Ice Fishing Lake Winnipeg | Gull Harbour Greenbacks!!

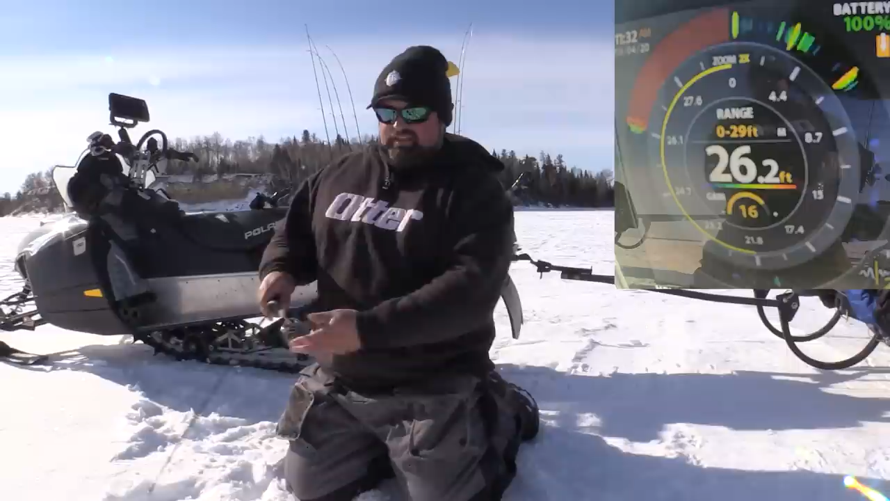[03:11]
On screen: depth 26.2 ft
And then once I start to mark some fish, or say if I mark fish, I'm not catching them, I'll drill another hole beside me and fish a jig and a minnow as well, and a dead stick that I can kind of work if I need to. I got a mark right here at 21 feet, which I'm assuming is bait. We're gonna fish all the marks, because I know the South Basin, I know you catch suspended walleye all the time, so I have no idea if it's gonna be the same situation out here, but I'm gonna go up the suspended marks and at least give them a little bit of a shot for sure.
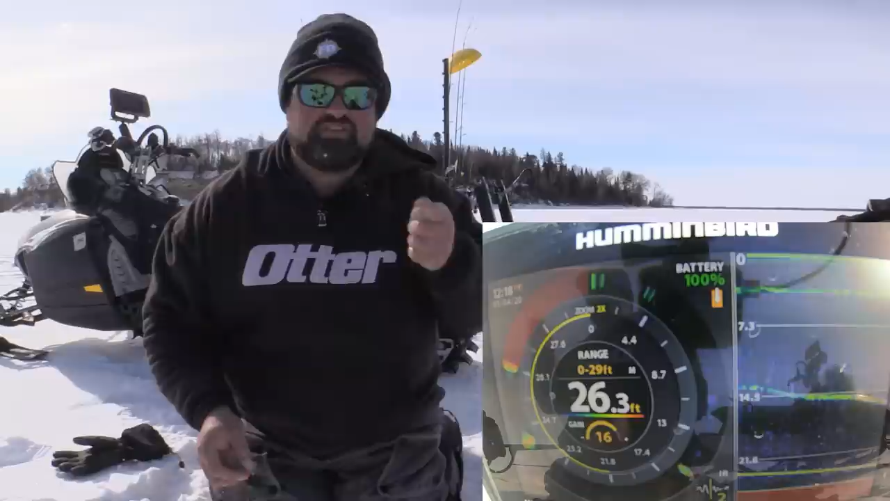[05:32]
On screen: depth 26.3 ft
I was like, all of a sudden I just like twitch it on the spot, like really, really hard, really fast. And that's what triggered that fish. So there's my fish going down right now. The one I caught, it's going all the way back down.
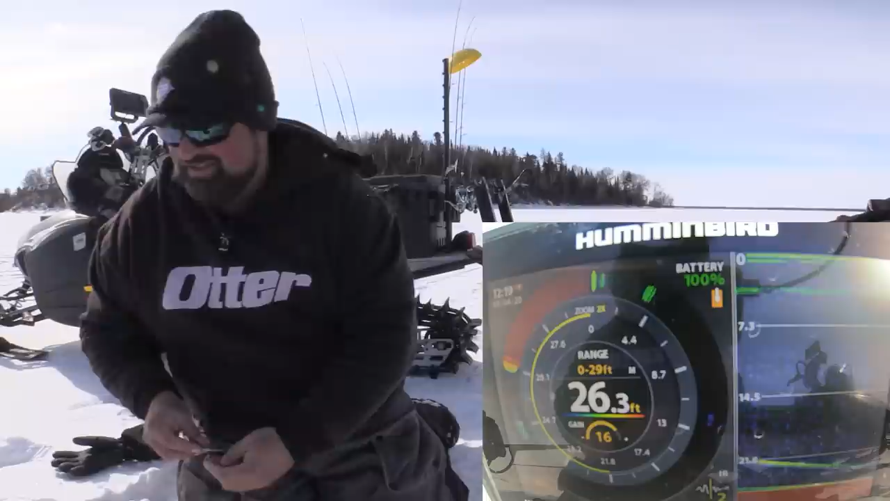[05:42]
On screen: depth 26.3 ft
So we know he is nice and healthy.
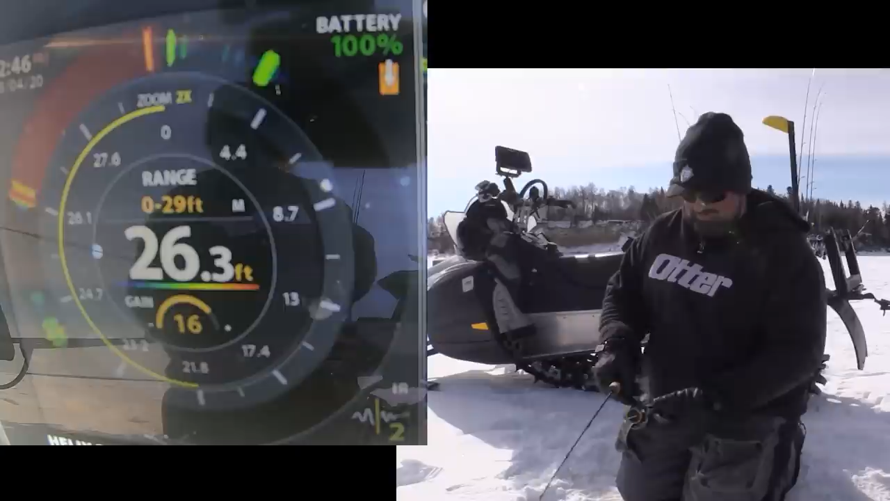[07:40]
On screen: depth 26.3 ft
He definitely put his mouth on it for a second. Here he comes again. He's gonna give me a third chance, I'm sure. Yeah. I missed him the second time.
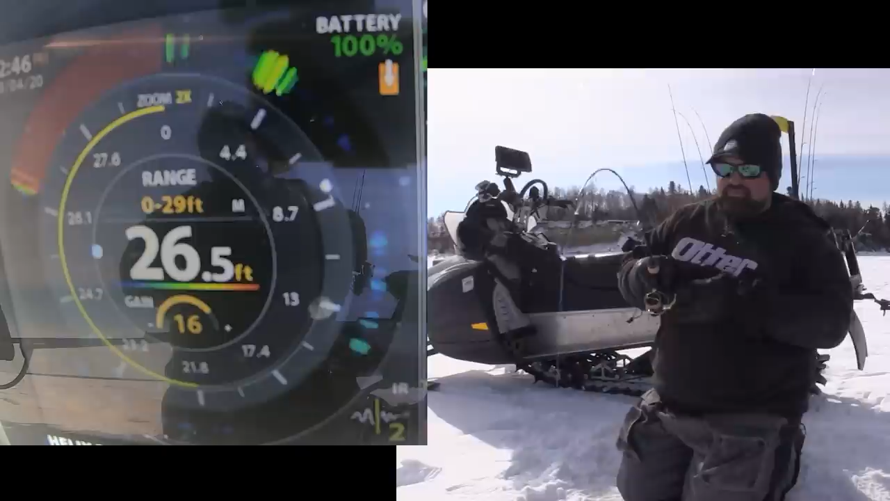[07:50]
On screen: depth 26.5 ft
Not that I missed him, I didn't really try to set the hook. I knew I could have. I think what I'm gonna actually do too is I'm gonna drill,
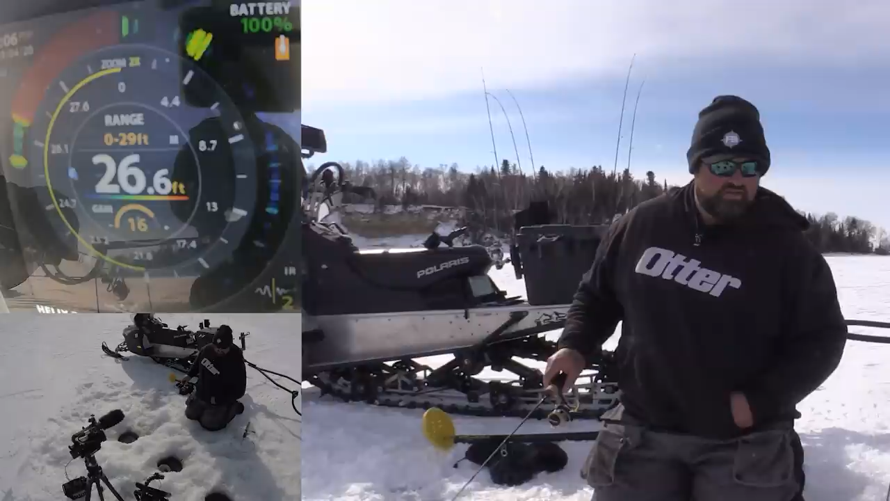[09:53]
On screen: depth 26.6 ft
Yeah. Oh no, Clayton. Oh, it's still aggressive though. It's still aggressive. Look at him up here. No, I missed him. Oh, he's coming up though, I think. Yeah, here he comes, here he comes. Give me another chance. Give me another chance. Okay, well, I like that these fish aren't so smart. Give me a little, give me a second chance.
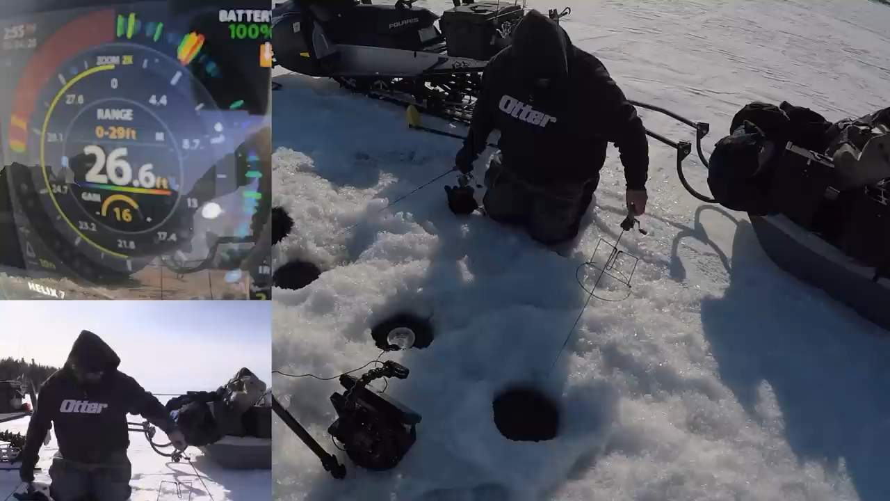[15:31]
On screen: depth 26.6 ft
Oh, yeah, he's on it. We'll just let him eat it for a second and then hit him. There's, like I said, there's no right way to do that. You could hit him right away sometimes and be good, but if they grab that back half of that minnow, a lot of times you're just gonna rip it right out of their mouth.
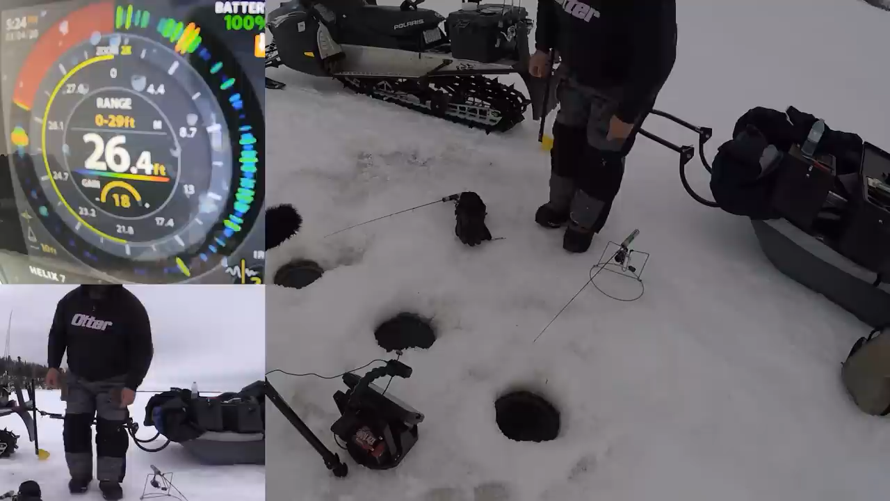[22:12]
On screen: depth 26.4 ft
Well, look at, I just set that jig, the dead stick out. Jeez, all this time. Come on. Come on. He stopped at 13 feet. Is he gonna come back? Yeah, he's coming back.